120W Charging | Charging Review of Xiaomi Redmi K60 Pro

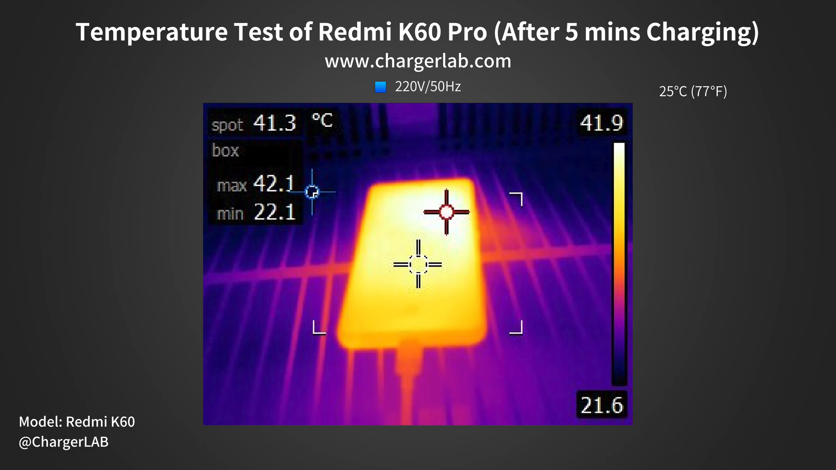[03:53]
On screen: spot 41.3°C
After 15 minutes of charging, the maximum temperature on the front is 42.1 degrees Celsius, and 42.9 degrees Celsius on the back.